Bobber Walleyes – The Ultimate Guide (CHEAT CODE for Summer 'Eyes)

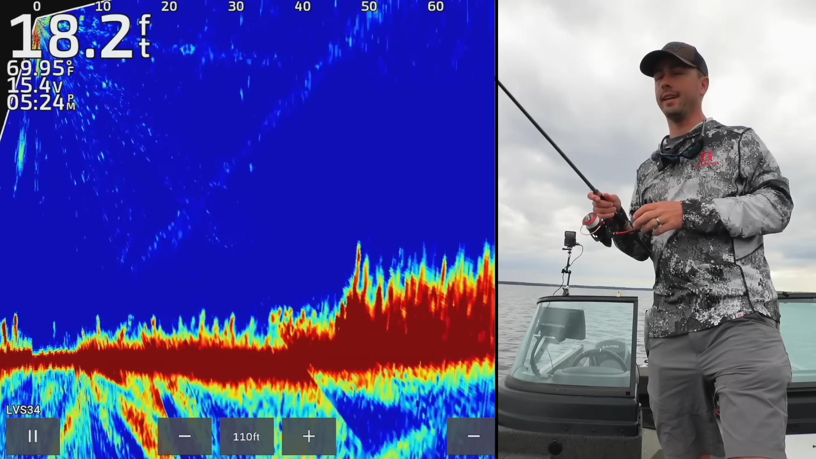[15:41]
On screen: depth 18.2 ft, water 69.95°F
Um, but for me, one of the biggest downsides is when those fish are high and those fish are low and you need to adjust your bobber every cast based on what you're looking at.
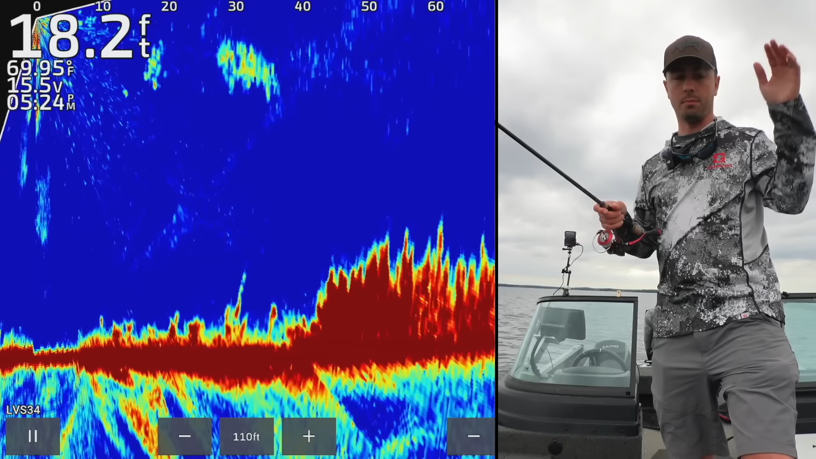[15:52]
On screen: depth 18.2 ft, water 69.95°F
Um, forward facing sonar paired with a bobber is a deadly, deadly weapon. So you're seeing right there that fish came up and charged it. Can't believe you didn't grab it. Um, it's a deadly, deadly weapon, but it is kind of a pain in the, pain in the butt versus just using a jig that you can, you know, let drop down to the level of the fish or raise up and keep it up there. Look at those two fish looking at that.
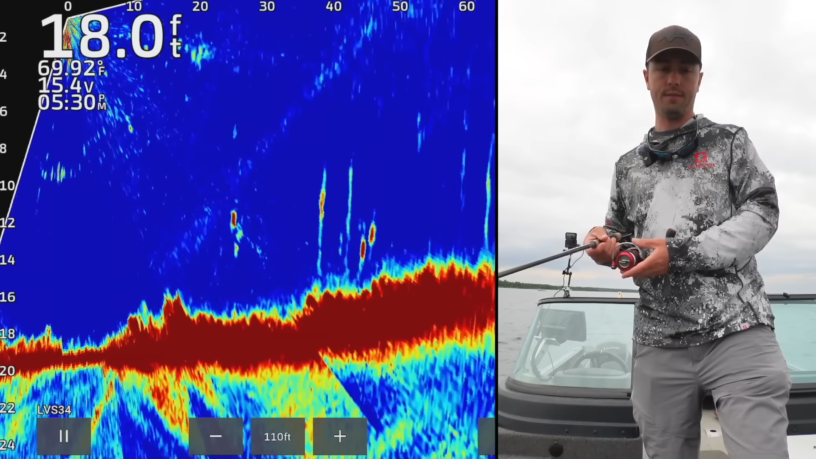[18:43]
On screen: depth 18.0 ft, water 69.92°F
And if you're targeting fish that are 10 feet down, but your bobber is 15 feet down, uh, that's going to be an issue. Or in this case, the bobber is set 10 feet down like it, but they'll still swim up. So my advice when you're setting the bobber depth,
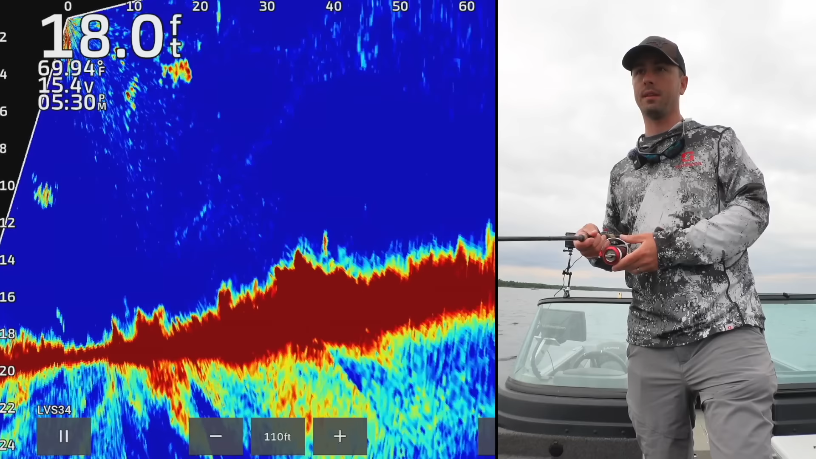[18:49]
On screen: depth 18.0 ft, water 69.94°F
obviously if you have forward facing sonar and you can look at them, or if you have 2d sonar, you see him underneath the boat and you want to plop a bobber down and, and let the fish come and eat it. Oh, he got it. My advice would be leaning towards having that bobber set a little bit higher because the fish are a lot more likely to come up and grab it.
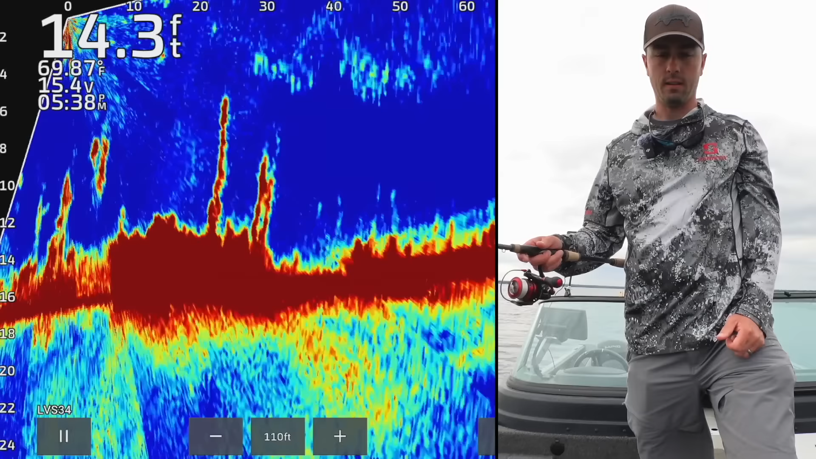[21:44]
On screen: depth 14.3 ft, water 69.87°F
It's like a couple walleyes right there on the edge. So I am a big, big fan of using,
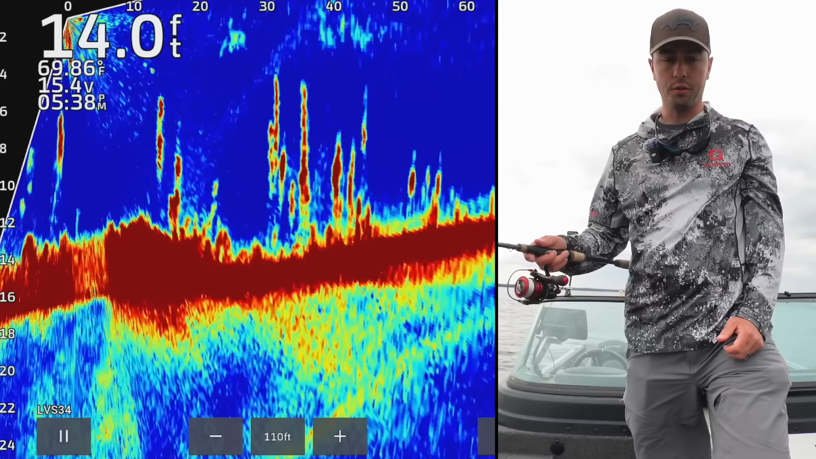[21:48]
On screen: depth 14.0 ft, water 69.86°F
of using bobbers to target walleyes that are out suspended. But another, another tactic or another spot where I love to use bobbers is when I'm trying to catch walleyes that are right on the edge of cover. So cover will usually hold walleyes a little bit better.
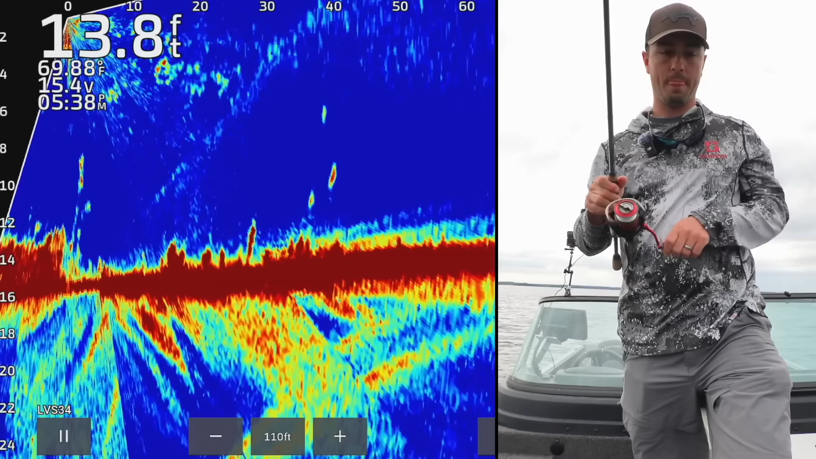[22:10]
On screen: depth 13.8 ft, water 69.88°F
Um, one of the toughest parts about catching, uh, walleyes and bobbers is the fact that it's not like a highly mobile technique. Um, the bobber just went down. I like to give it to him for just a second and then reeling hook set and then straighten it out with a full blown hook set after that. But the reeling part is important because you gotta tighten up the slack a little bit. Uh, but that was a perfect example of a type of walleye that I like to target with this presentation.
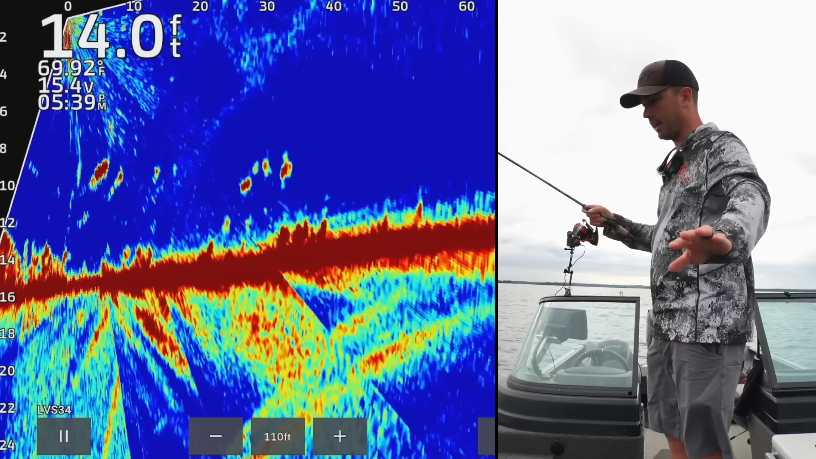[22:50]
On screen: depth 14.0 ft, water 69.92°F
Um, those are walleyes that are sitting on the side of weeds. Um, and sometimes, you know, a lot of, a lot of fish that are just kind of on an open flat, they're just kind of cruising around.
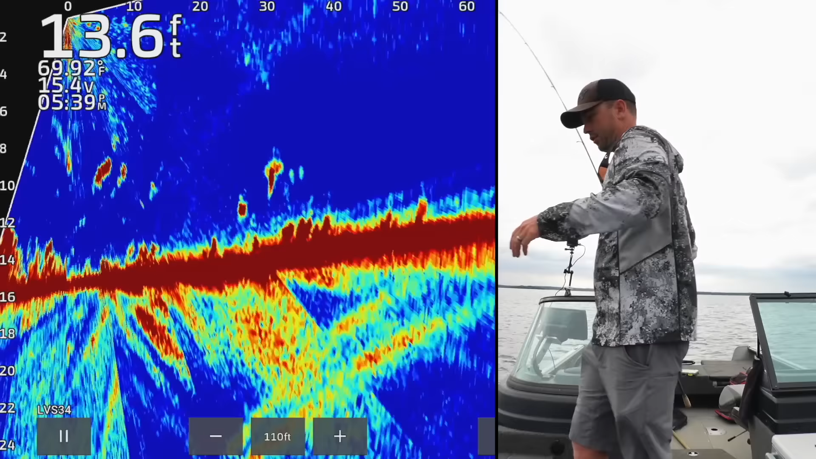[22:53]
On screen: depth 13.6 ft, water 69.92°F
If you drop a bobber in front of their face, oh, that one just shook off. Perfect. Nice, easy release.
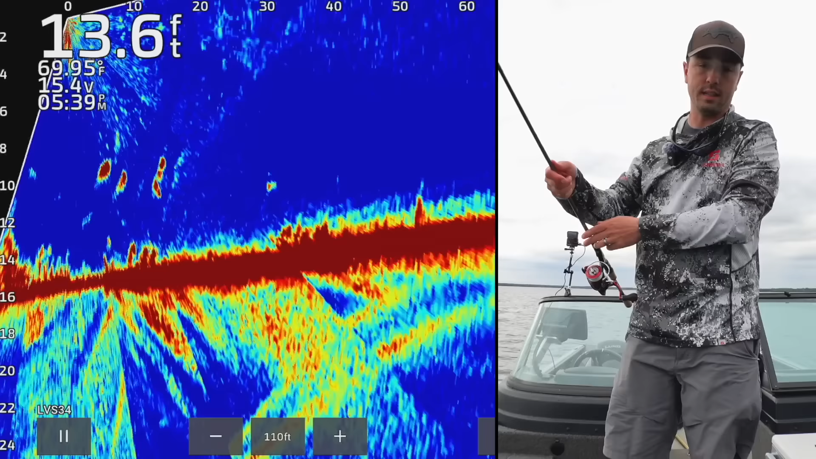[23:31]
On screen: depth 13.6 ft, water 69.95°F
Um, but yeah, like as far as, you know, the sizes of the schools or anything like that, you know, I've, I've used this tactic to catch individual marks to catch to, you know, throwing this in the middle of a big school of walleyes can be really effective.
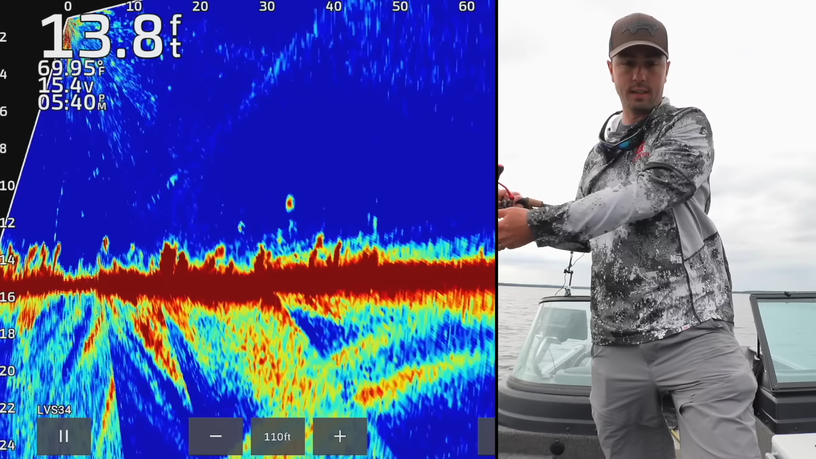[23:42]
On screen: depth 13.8 ft, water 69.95°F
Like this looks like a, like a little school, little school of walleyes, right, right there in front of us there. Another thing to consider too, especially when you're fishing really shallow, oh, he's, oh, the bobber is already down. Oh, he dropped it. I think I, he didn't drop it. I tore it out of his mouth. You got to give them, you got to give them the bait a little bit, a little bit longer. That's a good lesson.